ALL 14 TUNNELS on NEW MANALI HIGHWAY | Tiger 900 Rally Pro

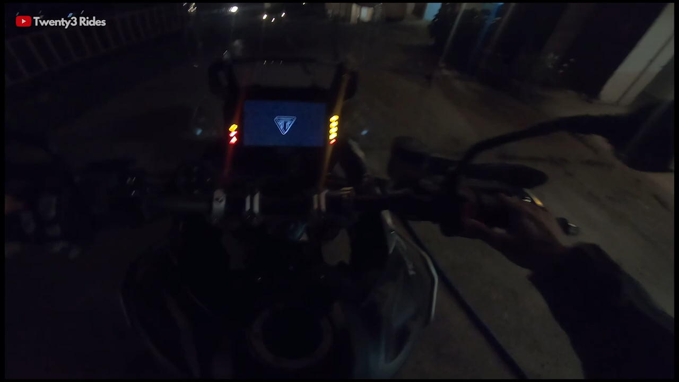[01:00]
Abhi aapko kuch dikh nahi raha hoga, but let me just switch on the display, the Tiger display, and the headlights hopefully will increase the visibility of this beast.
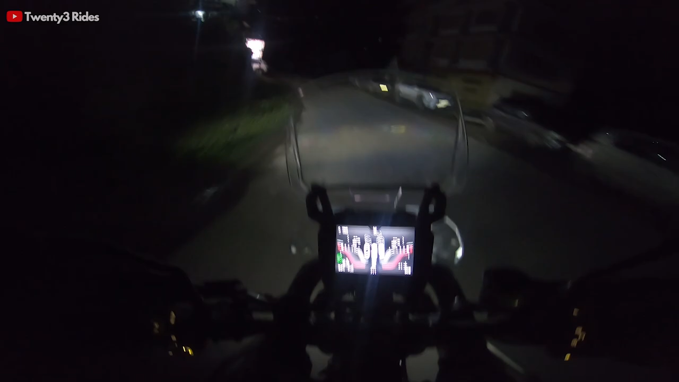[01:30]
ये देखो low beam है ये tiger की और ये high beam है. ठीक ठाक सी visibility रहती है इसकी. एक बार जरा main road पे पहुँचते हैं और आपको बढ़िया scenes दिखाते हैं. मंडी, भुंटर, चंडीगढ़, दिल्ली. सुबह सुबह इस एरिया में राइड करने की फीलिंग ही कुछ और है. ये सामने जो गाड़ियों की लाइट आ रही है ना, ये दिमाग खराब कर रही है, बट अदरवाइज यू लुक एट दिस ब्यूटीफुल सीनरी गाइस.
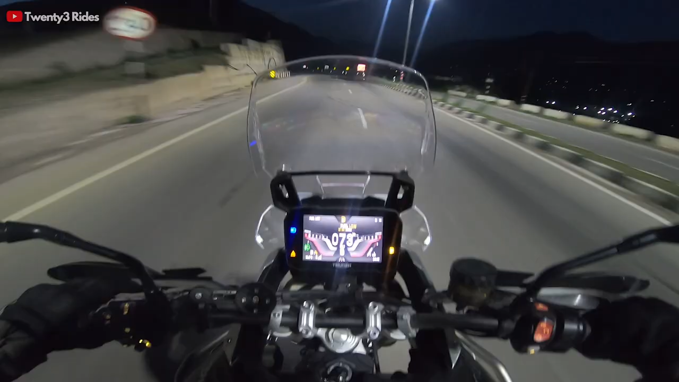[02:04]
दिस इज एक्चुअली द फर्स्ट टाइम जहां थोड़ी सी स्ट्रीट लाइटिंग आई है, वो भी खत्म हो गई एक मिनट में.
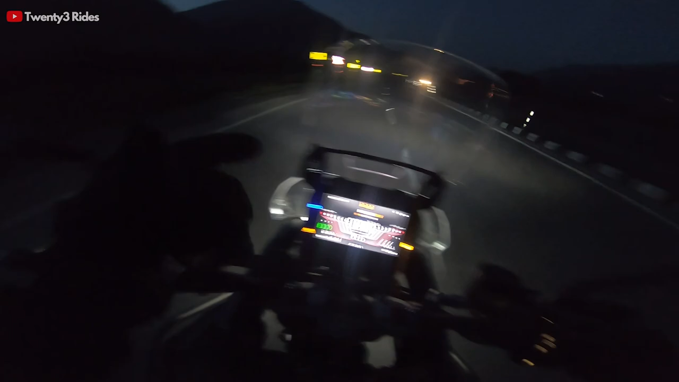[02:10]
आई नो द विजिबिलिटी इज नॉट ग्रेट, द GoPro माइट नॉट बी कैप्चरिंग द एग्जैक्ट सीन लाइक आई एम सीइंग फ्रॉम द आईज, बट दिस इज प्योर ब्लिस, ट्रस्ट मी गाइज. Heading out on your motorcycle in the mountains early morning is something that you will always love. This is like a beautiful time to ride.
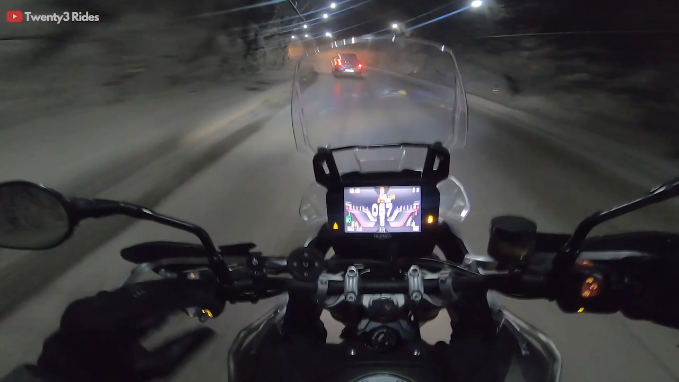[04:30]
14 टनल्स आती हैं इस समय. दिस इज द टाइम व्हेन ऑल दीज वॉल्वोस कम. ये टनल तो बिल्कुल ऐसी लगती है अंदर से जैसे विक्रम बेताल देखते थे ना बचपन में, उसमें एक गुफा होती थी. ये उस टाइप की जंगल की कोई गुफा वगैरह लगती है. यहाँ पे टेम्परेचर हो चुका है 16 डिग्री सेल्सियस.
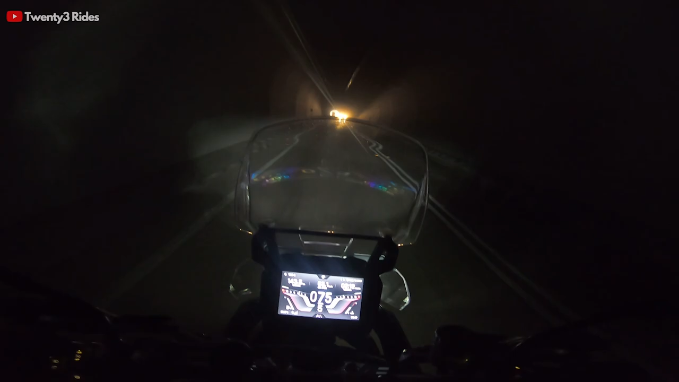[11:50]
काल कोठरी में आ गए भाई. तो अभी हम ना बिल्कुल लास्ट स्ट्रेच पे आ गए हैं इस हाईवे के.